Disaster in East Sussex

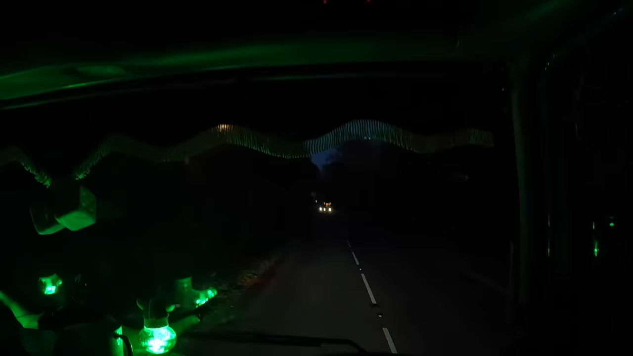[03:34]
So yes, now I've got my sat nav on. Because I don't know where where that car is. Because it's getting a bit darker, I can't actually see. So it's where this car, is it? Yes, where this car's gone.
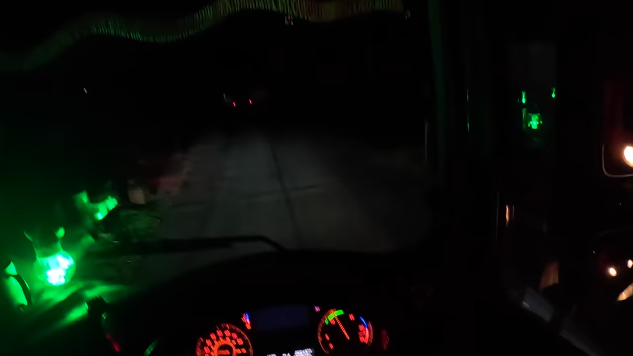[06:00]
Oh dear. I know, when we go up his drive, we have to keep right and park in front of the house. House or houses? I don't know. He said we'll go up and down a dip. I don't know how big this up and down a dip is. Oh dear.
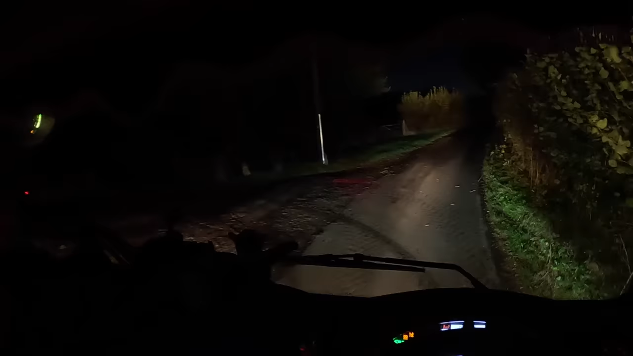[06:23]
Oh, I'm so glad this is a wide entrance.
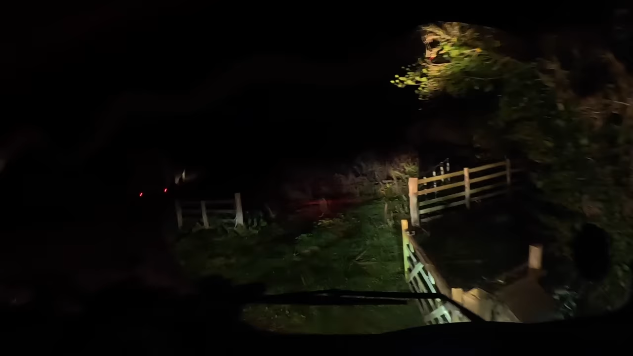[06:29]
Oh my lord.
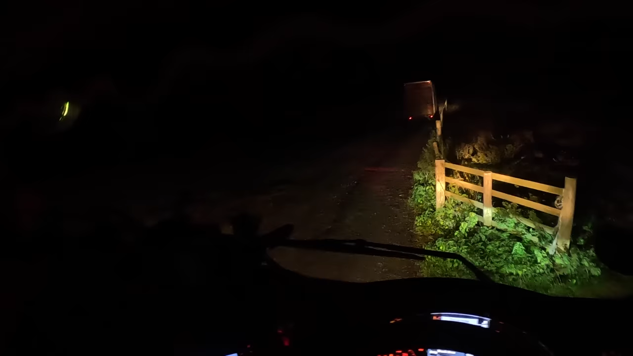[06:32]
I'm so glad this is a wide entrance. You should have just seen the lane I had to drive down. Got 10 minutes left of driving. Oh dear.